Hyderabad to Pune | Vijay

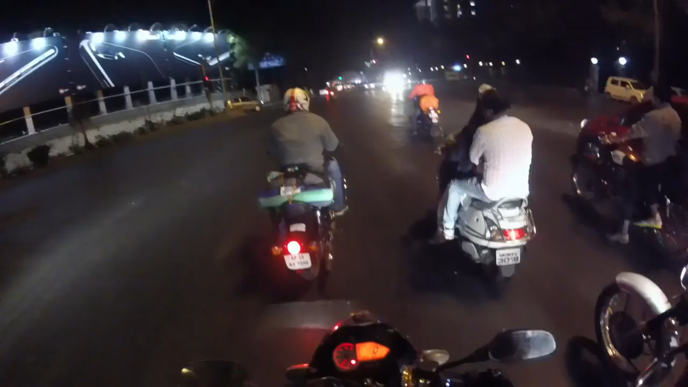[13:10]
so we are going to touch the Pune Mumbai highway to move to the Lonavala.
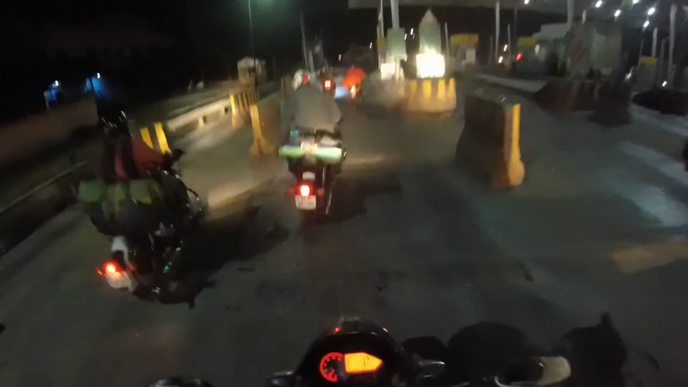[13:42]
23 kilometers to the Lonavala. So we are.